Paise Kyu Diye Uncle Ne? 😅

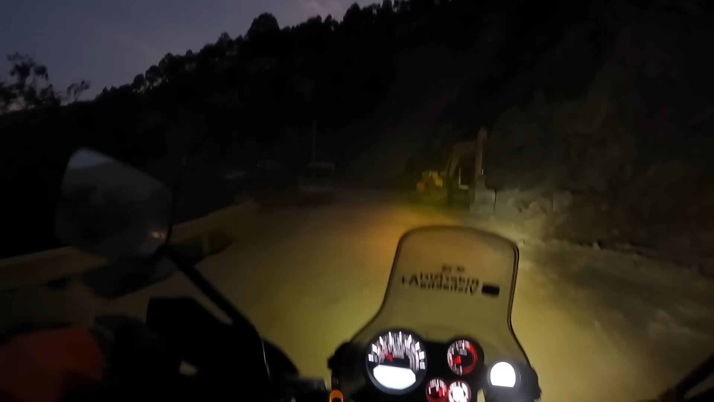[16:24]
फुल कंस्ट्रक्शन कंस्ट्रक्शन, धूल मिट्टी नेचुरल पाउडर, हेलमेट के अंदर से मास्क के अंदर से पूरा अंदर जा रहा है।
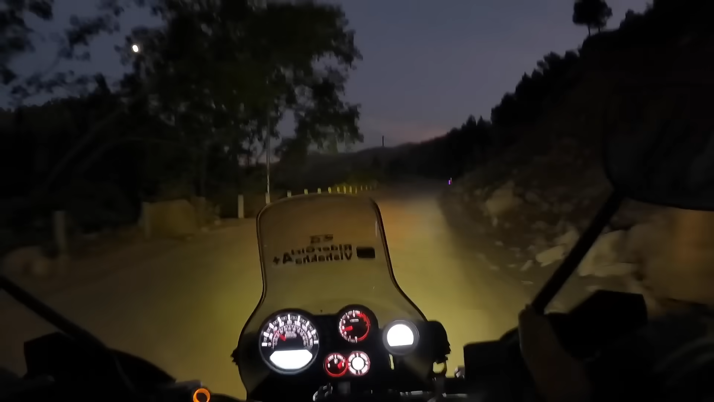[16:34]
अब थोड़े एंड एंड के जो रास्ते रहेंगे लास्ट की 30 किलोमीटर वो ऐसे ही रहने वाले हैं। ओ भाई यहाँ पर गए हम लोग अल्मोड़ा जो पहुँच गए हैं एंड यहाँ पर मतलब लाइन से कंटिन्यूस से स्वीट दिखाई दे रही है,
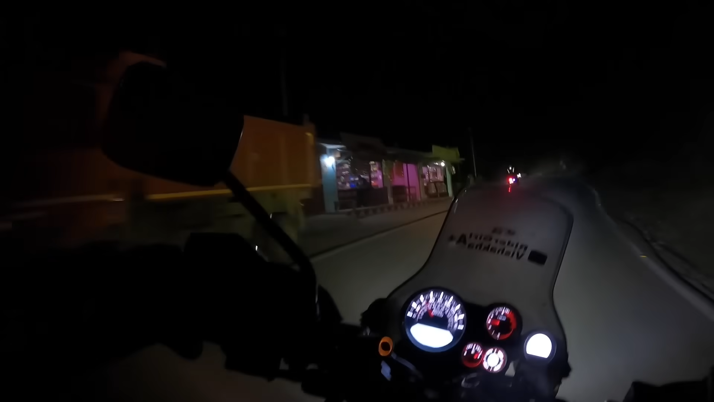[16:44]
मतलब स्वीट शॉप्स आप मुझे कम से कम 15 स्वीट शॉप्स हमने क्रॉस कर लिया होगा।
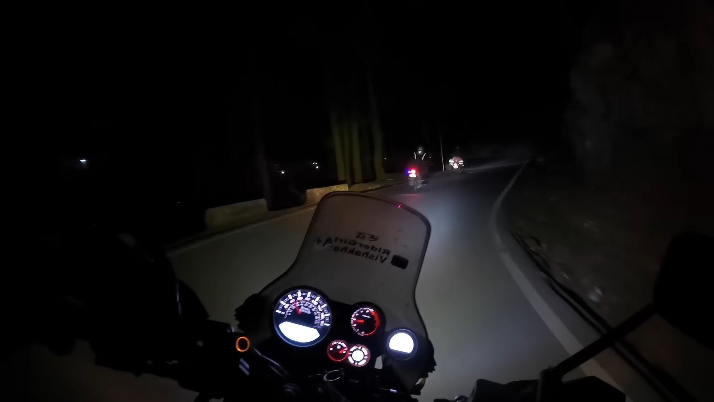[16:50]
इसके पीछे का रास्ता पता नहीं क्या है, इनको पता चल गया लगता है 1 मिलियन के नजदीक है हम लोग।
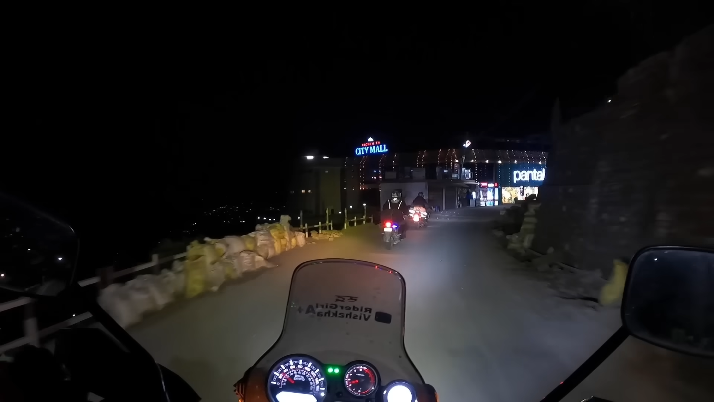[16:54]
ये देखो क्या पर क्या है, सिटी मॉल,
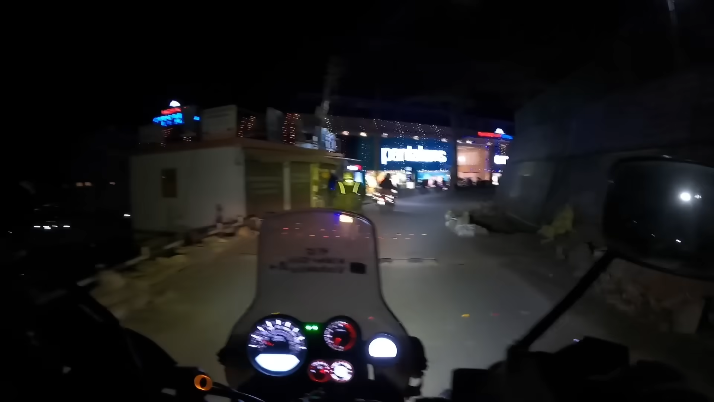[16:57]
माय गॉड दिस पैंटलूंस दिस स्पाइक ट्रेंड्स है यहां पर, मेरे को लिपस्टिक मिल जाएगी, दिस पूमा लेवाइस,
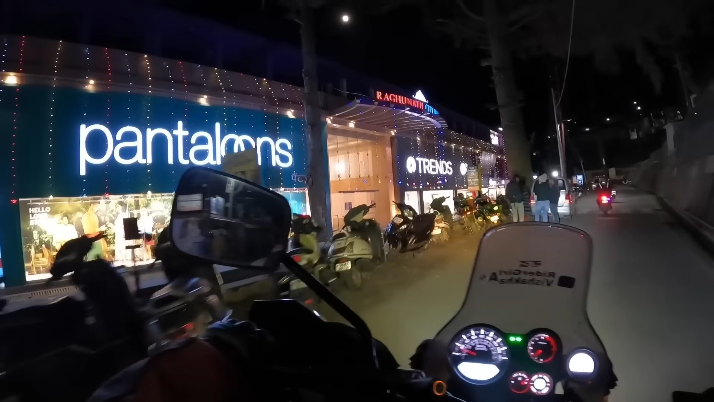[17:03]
भाई देखना है क्या, देखते हैं कुछ है क्या यहां पर।
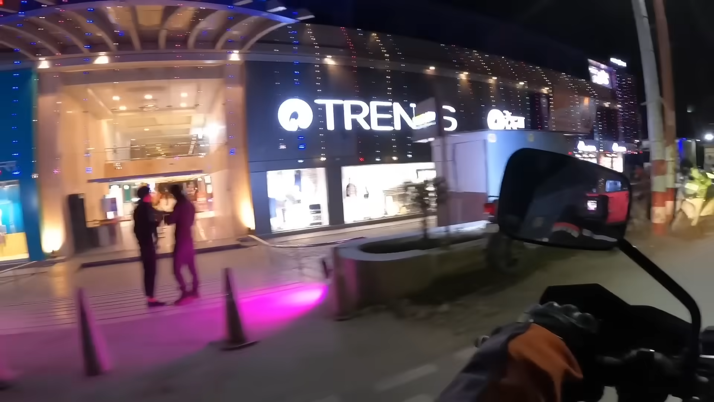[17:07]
ओ माय गॉड डोमिनोज यहां पर है गाइस,
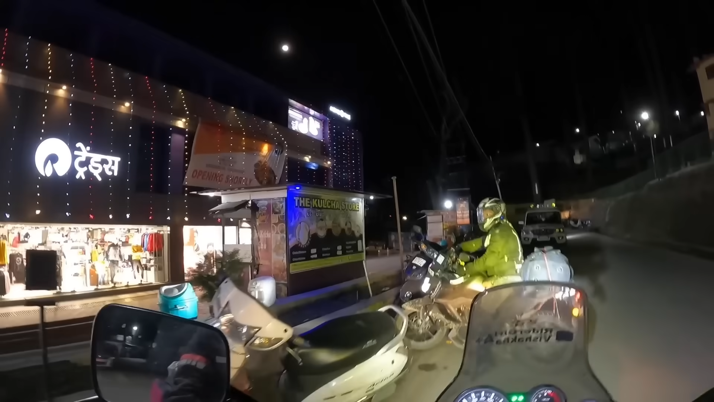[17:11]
रुक जाओ यहीं पर रुक जाओ, मूवी टाइम भी है यहां पर, मेरे को कितना अच्छा लग रहा है ये देख के।